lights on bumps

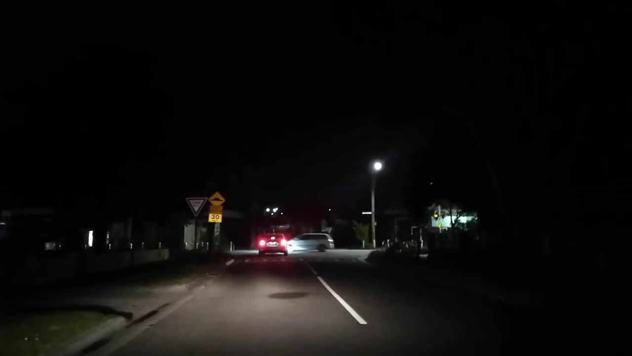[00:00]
hello guys look at these lights on the bump of the road zebra crossing bump on the road what we call this thing legally like official is a bomb or slow down bumper I don't know what do you say that you know that bump like a pimple on the